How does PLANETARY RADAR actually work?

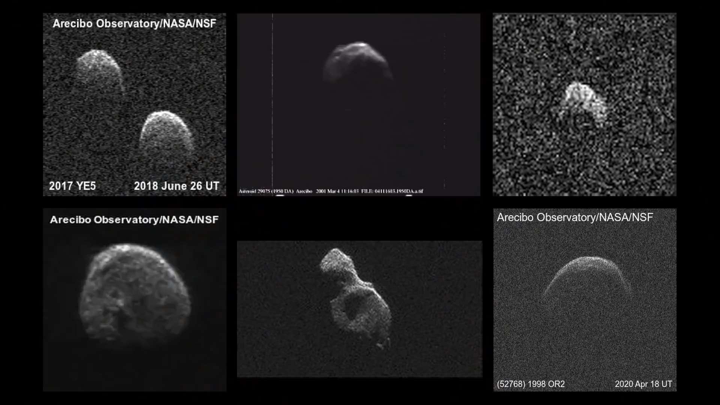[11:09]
That said, these images of asteroids taken by radar telescopes like Arecibo are extraordinarily valuable to researchers who study asteroids.
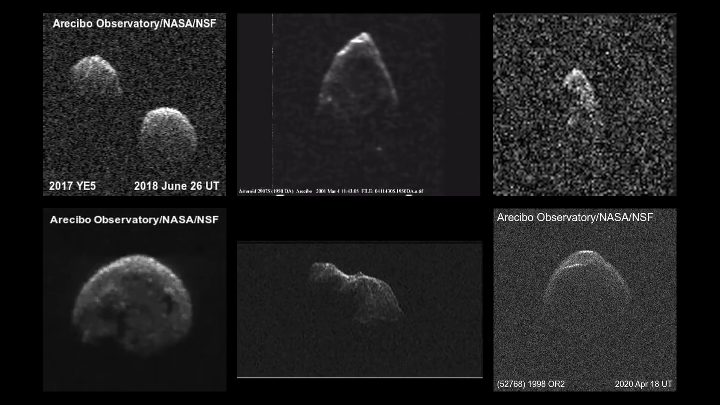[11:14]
How they spin, what they're made of, what they look like, how they formed, and whether or not they're going to hit us in the future.